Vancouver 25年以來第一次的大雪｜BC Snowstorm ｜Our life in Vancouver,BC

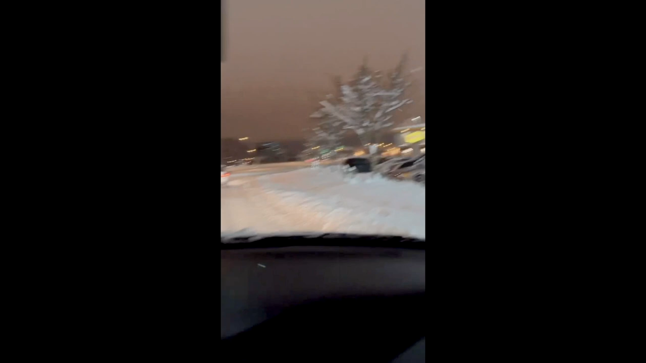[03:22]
他突然刹车，我一直跟着刹车啊。 真的，这路况真的是非常不好。 你看，如果像这个地方，如果看得到就 OK， 就 OK。
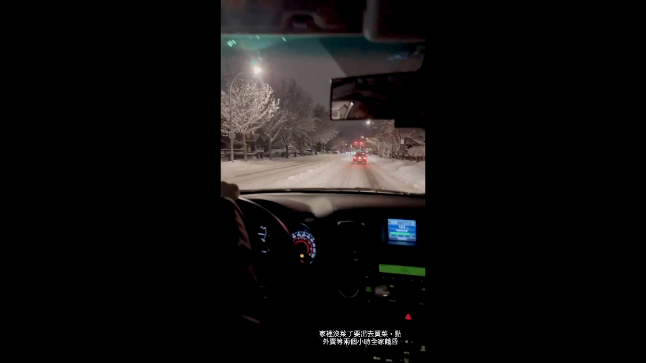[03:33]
OK。 那如果到这里看不太，这边应该都 OK 啦，因为我经验这边都 OK。刚刚是因为你看滑了，就刹不住了，而且大家要刹不住 了。我们已经换雪胎了，还是刹不住， 很滑。